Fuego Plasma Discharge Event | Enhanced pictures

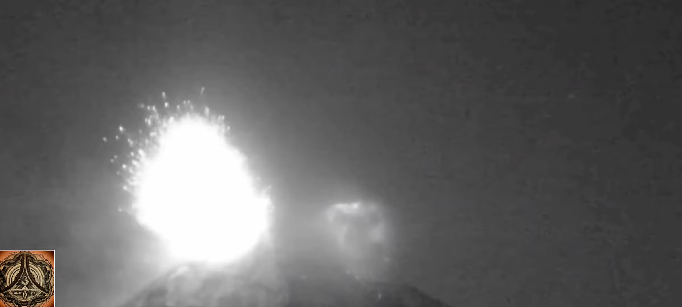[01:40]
And there is just plasma pouring out of the air.